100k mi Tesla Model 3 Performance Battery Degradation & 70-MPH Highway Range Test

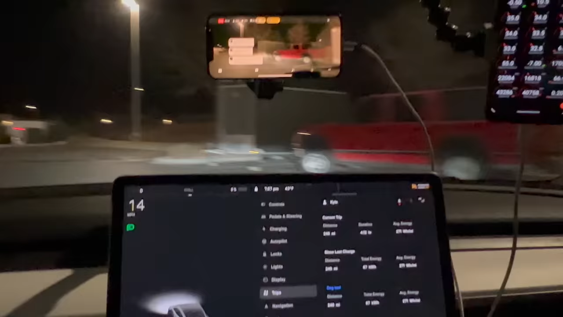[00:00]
And that's it. We're at minus 4.38% state of charge.
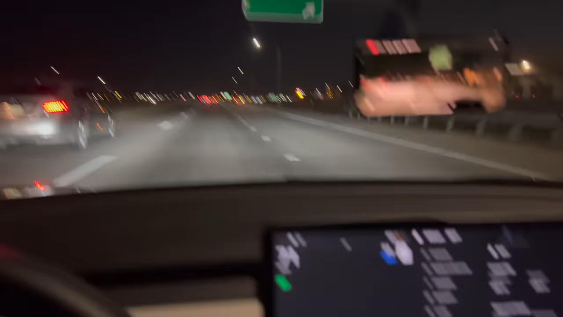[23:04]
We are exactly where we started 202 miles ago, right over there at the supercharger. What I'm going to do is continue past. We're holding a constant 70 miles an hour, getting a little bit more into dense traffic now on I-25, but it's still not too bad. So we're just going to continue along and, um, yeah, basically loop around down this way until we are at low enough state of charge where I feel that the next loop on the highway wouldn't get us back to the supercharger. So now comes a little bit of the magic and the fun. So we're nearing the end here.
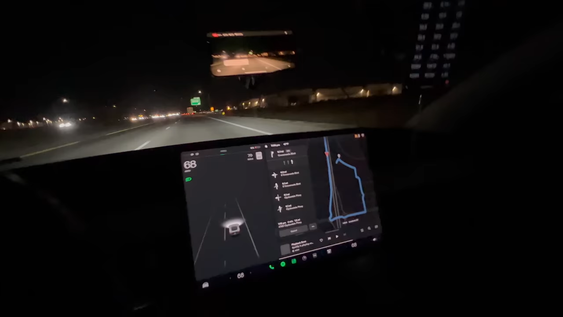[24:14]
We're pulling off the highway here. Let's take a look at our trip. Boom. We've done 225 miles at 70 miles an hour. That's our highway range, not our full range. We're now going to continue at where about 3% state of charge. It just bumped up to four because I regened a little bit there and we would not be able to make it down the highway and back up to this charger. So let's regen a little bit. We're now going to take some back roads. Thankfully, there's plenty of good rural roads around here where we can still keep the speeds relatively high.
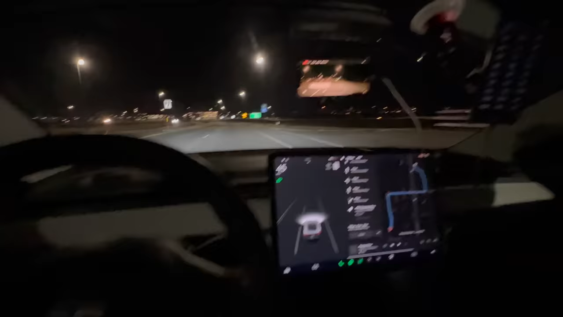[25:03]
I slowed down there for those railroad tracks, but just nice open cruising. This is a wonderful roundabouts, no traffic lights, just going to keep it moving until she doesn't want to go anymore. We're at 3% state of charge. It's going to take a little while. This guy, of course, just going to fly right out in front of us, but we'll go down here to the right. Never been down here before doing some exploring.